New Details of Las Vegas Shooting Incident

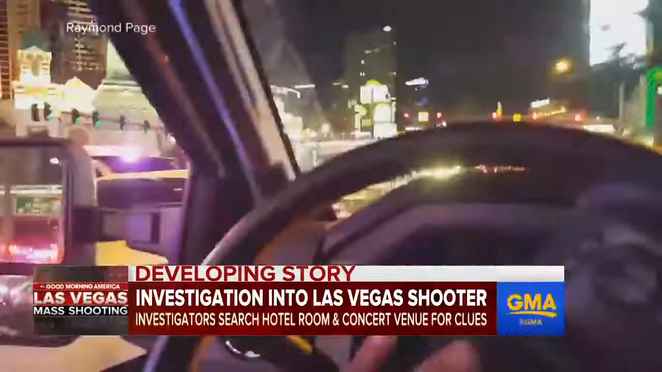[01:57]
Ray Page driving them back up this trip to paramedics, unable to get into the fire zone. I got five wounded. Gunshot wounded in the chest here.